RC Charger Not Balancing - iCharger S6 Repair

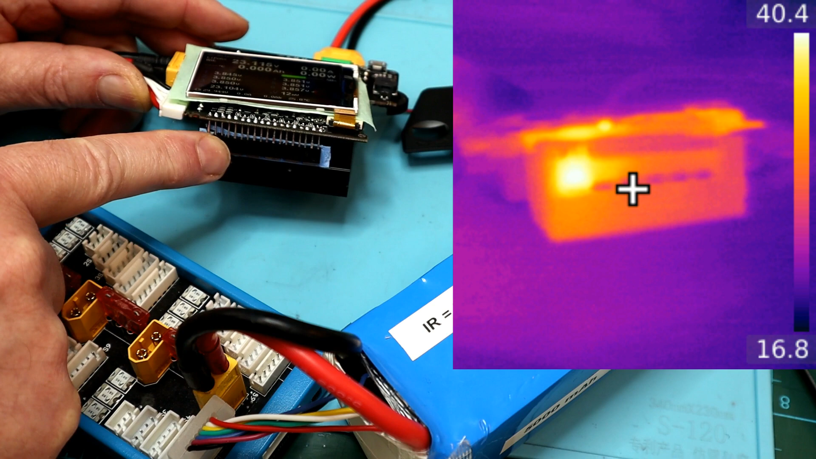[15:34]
So that little guy is getting nice and warm. And we'll just leave it for a bit. Come back and make sure that has balanced up.
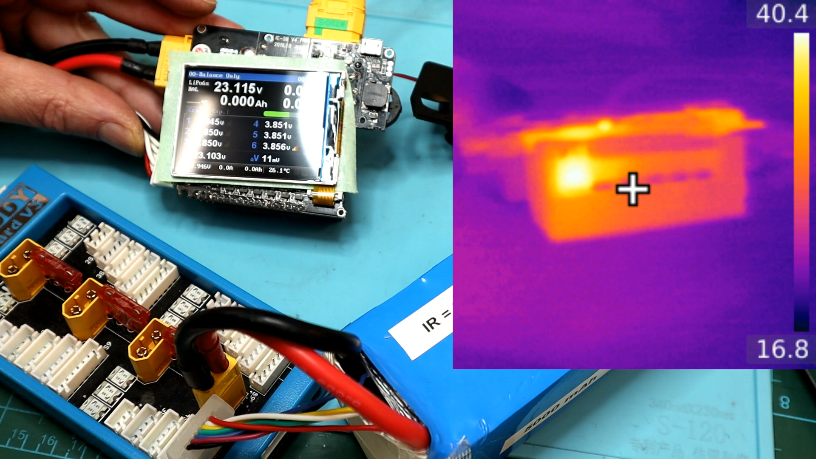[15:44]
There we go. Balanced up nicely.